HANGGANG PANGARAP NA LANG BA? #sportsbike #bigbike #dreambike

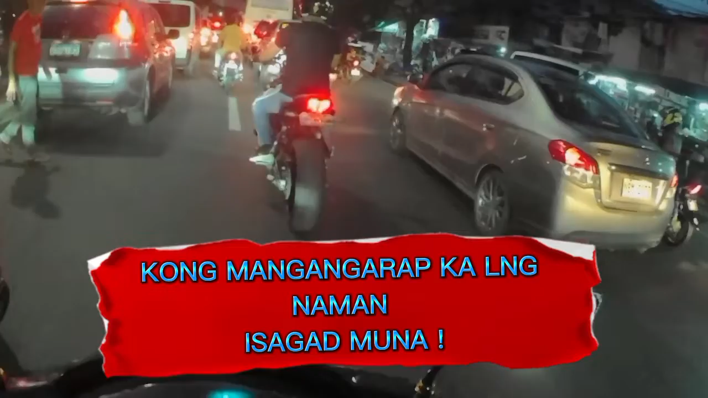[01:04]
Oh, ayun o. Ha? Big bike. Ang ganda ng tunog.
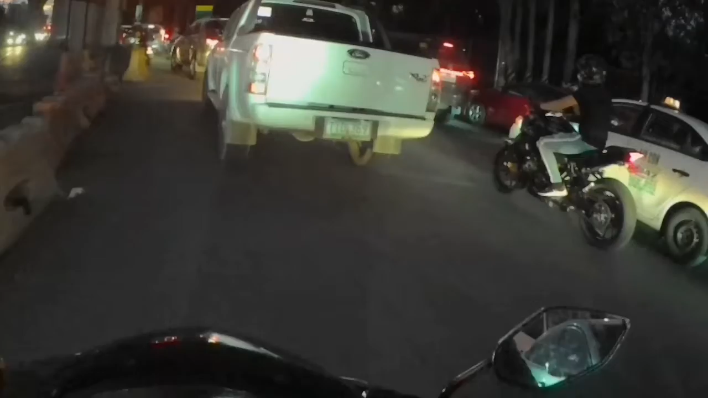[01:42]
Malay mo. Pagdating ng araw, matapad natin yun. So... So... Kita nyo. Ganda o. Ganda o. Ganda o. Pagmasyad.
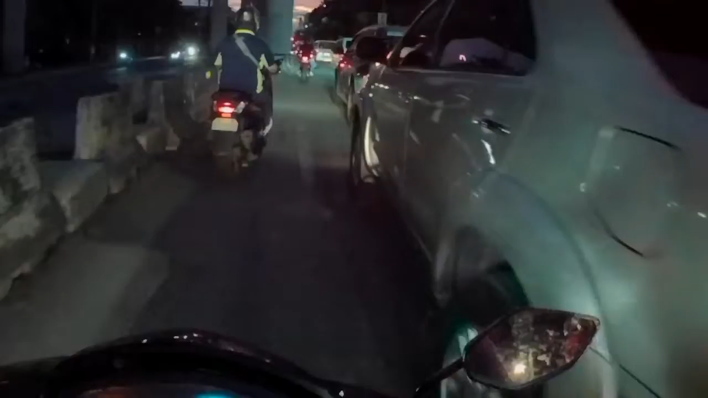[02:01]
Ang tunog ng isang big bike. Hanggang tingin na lang tayo, mga tropa. So... Di naman masamang mangarap.